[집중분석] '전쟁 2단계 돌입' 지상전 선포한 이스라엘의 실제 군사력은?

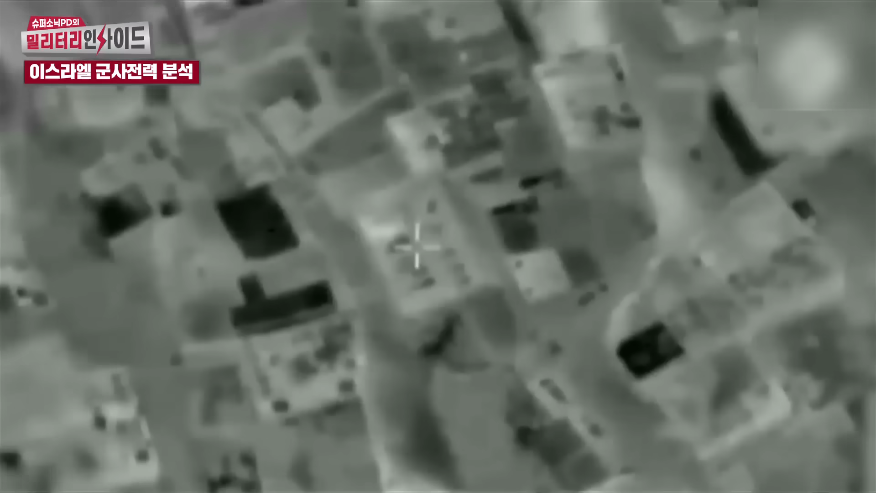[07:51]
우크라이나 지금 전쟁에서는 그냥 갖다 들이받고 그냥 옆에가 파괴되고 날아가는데 건물이.
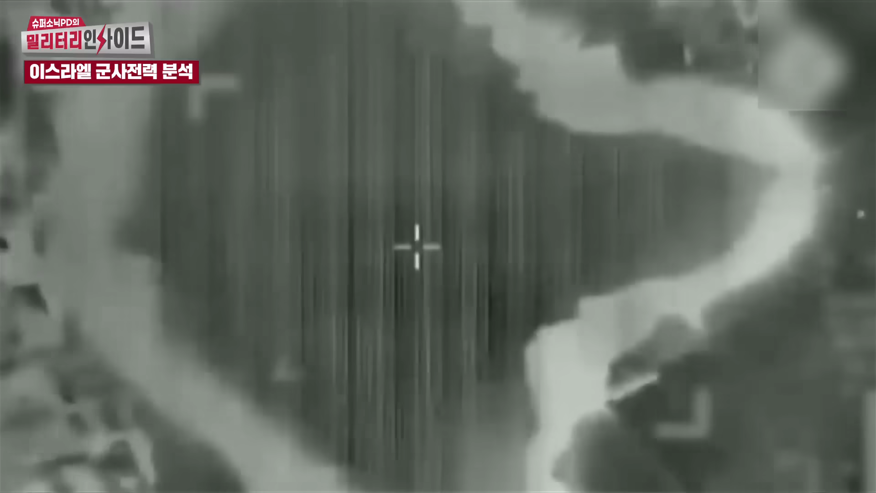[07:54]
뭐. 이거는 완전 무슨. 우르르. 건축공사를 하듯이 띵띵하고 촥 가라앉는. 사전에 약한 부분 어디를 때리면 좋은가. 상당히 정보를 많이 비추고 해놨다가.
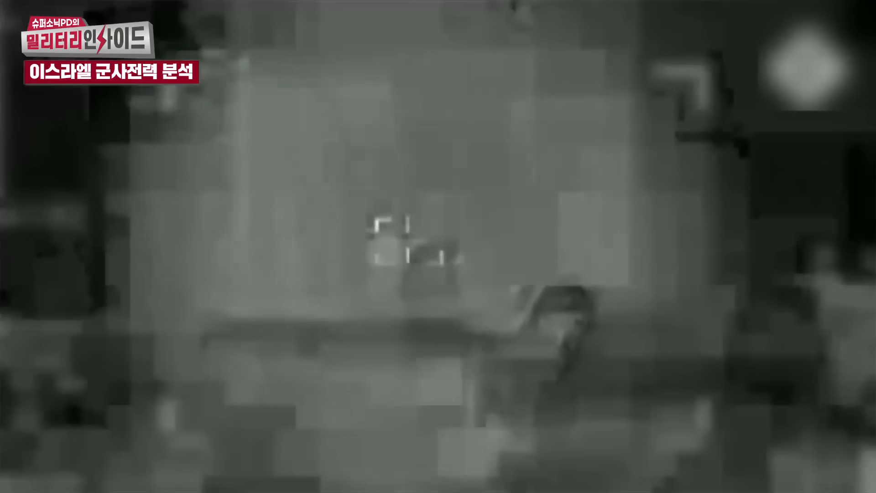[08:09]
이번에 다 이제 정밀하게 때리는 거죠. 어디 쏘면, 몇 발 쏘면 그냥 탁 가라앉아 사라진다. 그래서 인명 살상이 더 이제 많아지는 거죠. 그런데 저 같으면 물론 지금 전투기를 이용한다면 F-35를 지금 전투에 쓸 이유는 전혀 없고. F-15를 저 같으면 좀 많이 활용을 할 것 같은데.